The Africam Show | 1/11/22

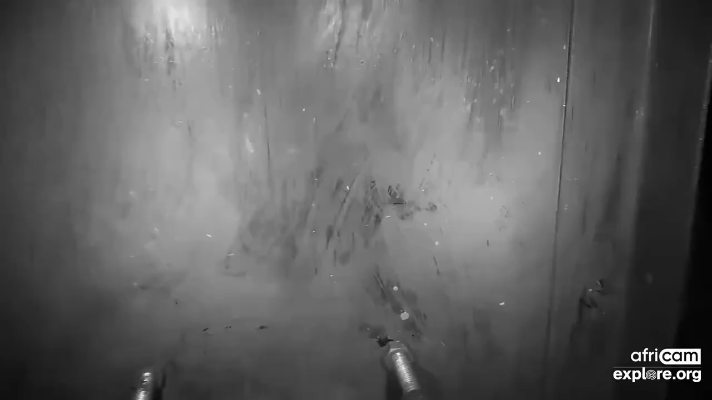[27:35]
Which made for quite a bit of maintenance afterwards. But it did make for a beautiful sighting nonetheless.
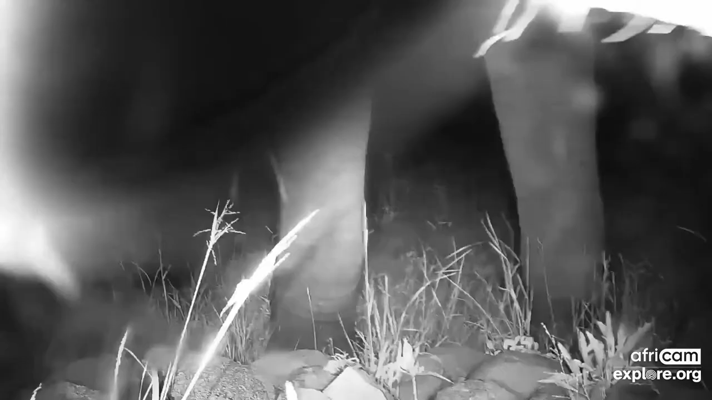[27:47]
And for no particular reason, we just decided to spin our camera. Testing its capabilities.
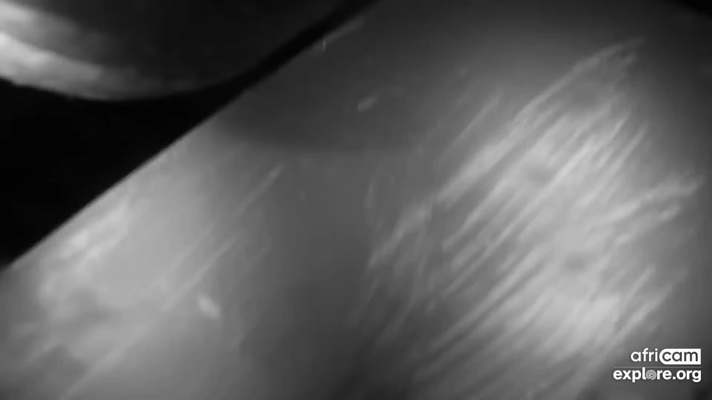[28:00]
And a good advert for the toughness of our cameras in the bush.
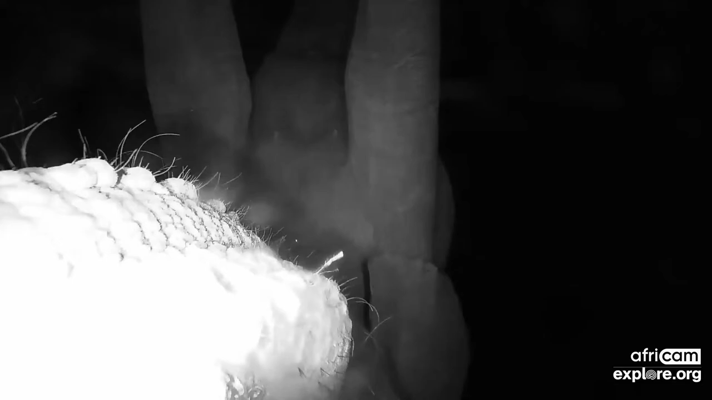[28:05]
But look at that beautiful sight of the trunk.
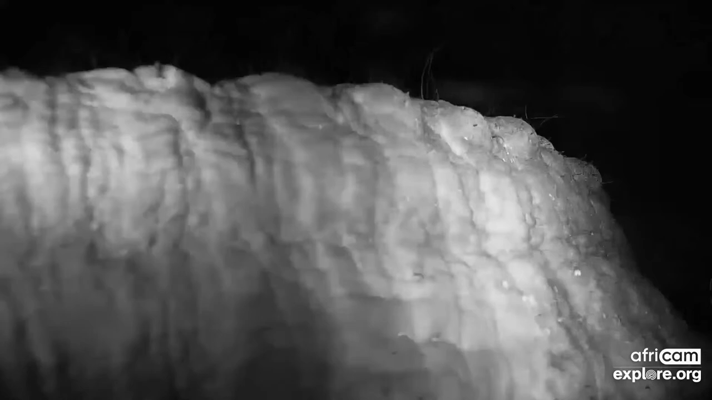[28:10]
You can see all those little hairs along the trunk as well.
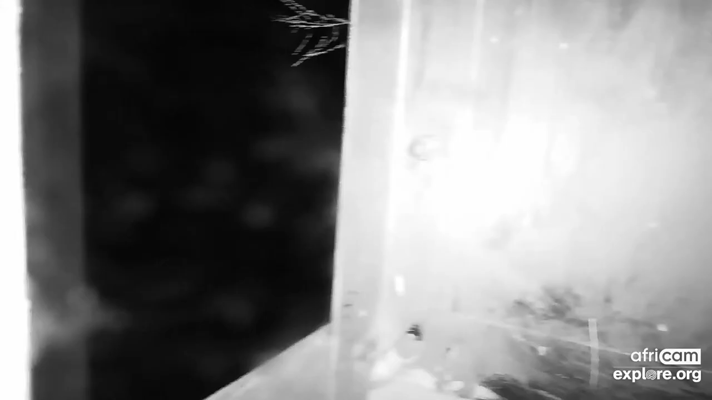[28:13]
And it is actually a very sensitive appendage.